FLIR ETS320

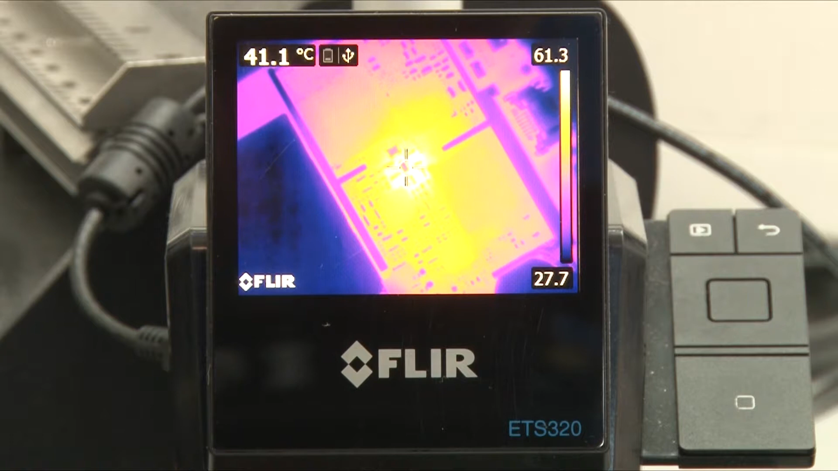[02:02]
On screen: spot 41.1°C
that the temperature is changing, and straight away we can see what's happening on the PBA. And this is very important for us because
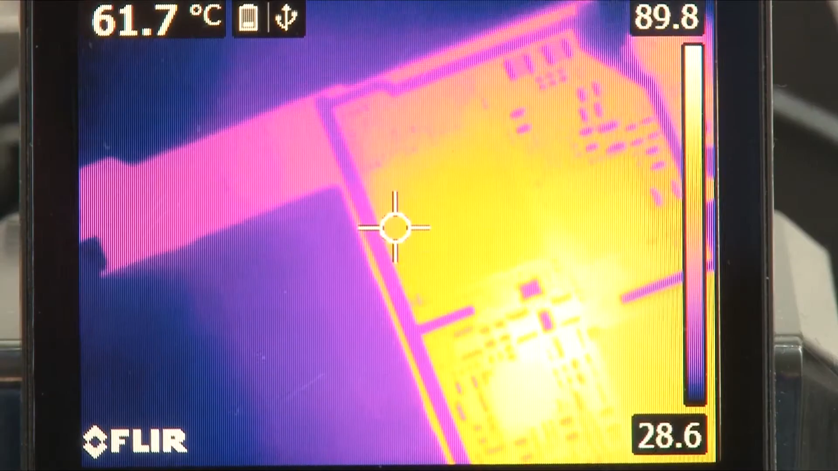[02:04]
On screen: spot 61.7°C
in a very short time we can troubleshoot what's wrong with the PBA.
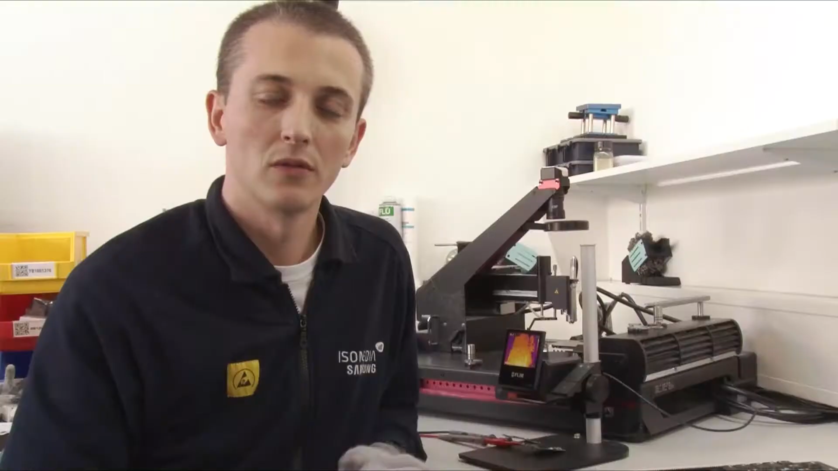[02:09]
So why is it so suitable for this work?
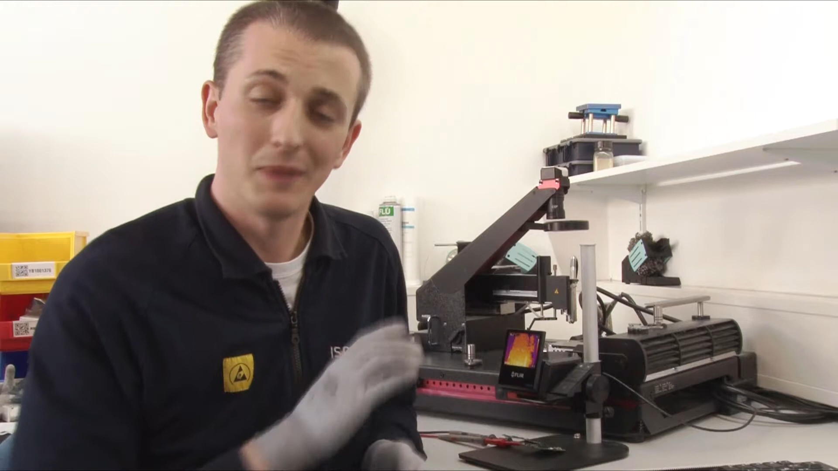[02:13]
It's because it's a very easy to use device.
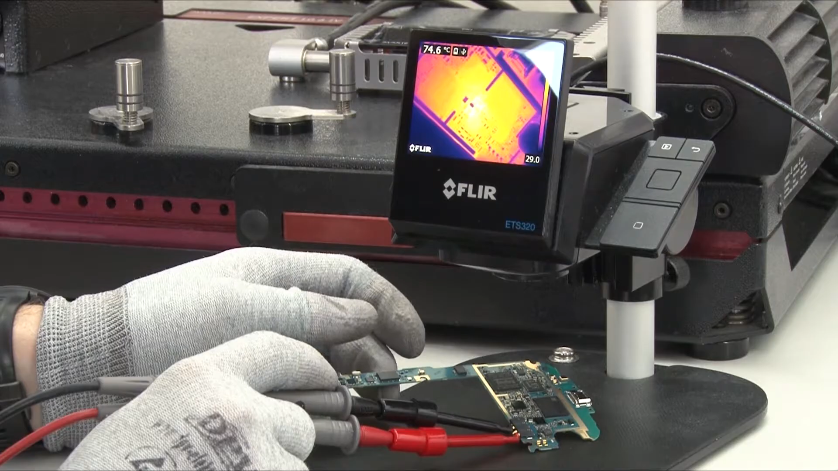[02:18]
On screen: spot 74.6°C
We just have to turn it on, put the PBA under, looking at it, and we found the problem straight away.